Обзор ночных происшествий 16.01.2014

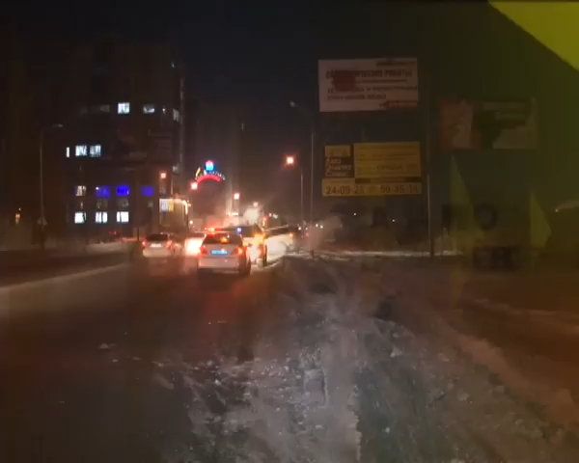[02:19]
А спустя час на восточном шоссе, недалеко от остановки Красный Яр, недрезвый автолюбитель врезался в фонарный столб,